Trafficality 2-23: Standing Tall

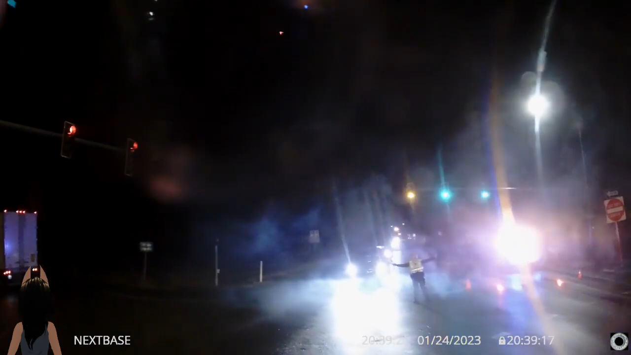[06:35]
Direction on the traffic, which we needed freaking 30 minutes ago.
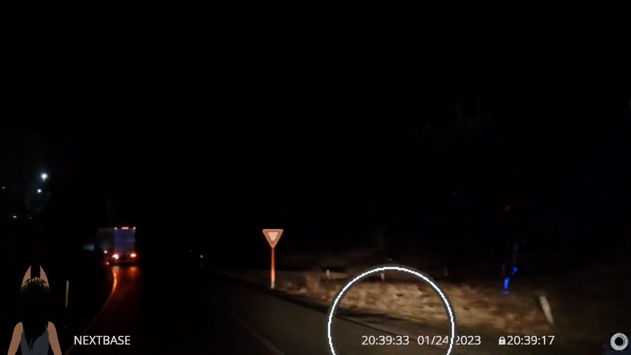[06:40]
The always on headlights strike again.
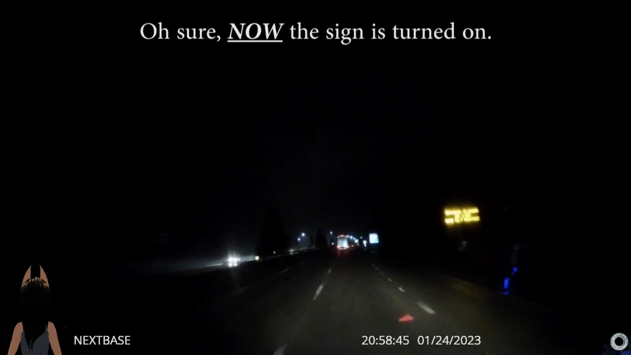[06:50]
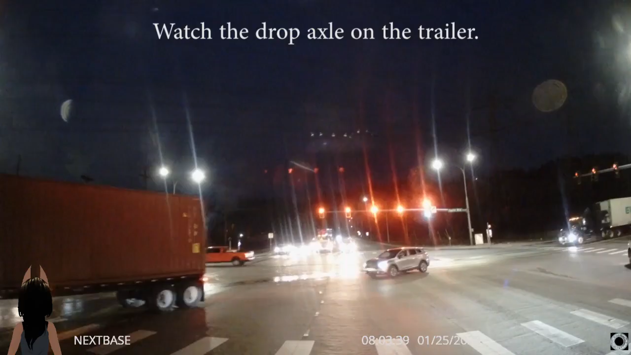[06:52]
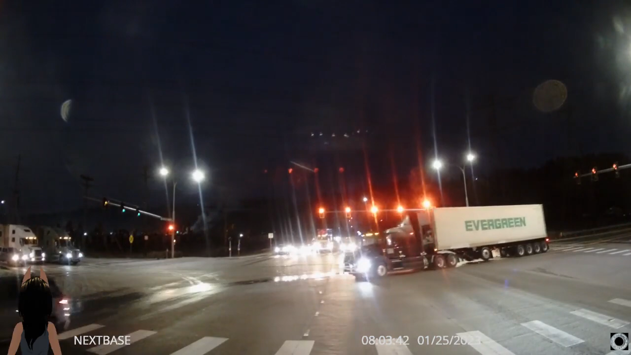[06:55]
Man, that was a neat little bounce right there.